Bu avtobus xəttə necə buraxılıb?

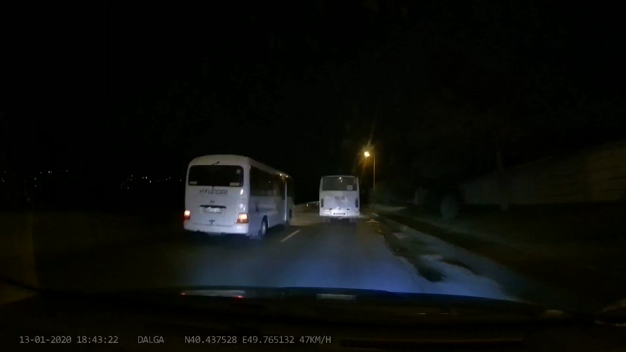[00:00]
5 sene bir nömrəli marşrut. Bilmirəm haradadır. Nömrəsi də 10 T E 250.
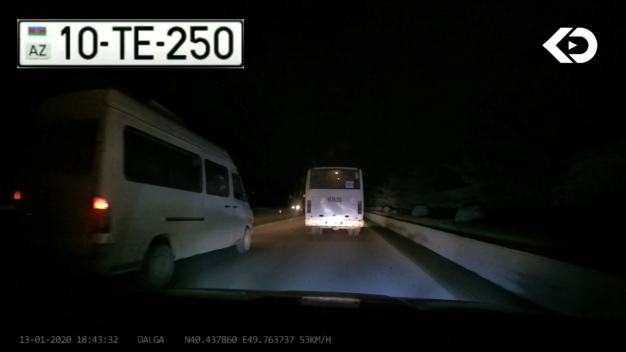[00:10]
10 T E 250 551 nömrəli marşrut. Bir dənə işıq yoxdur var.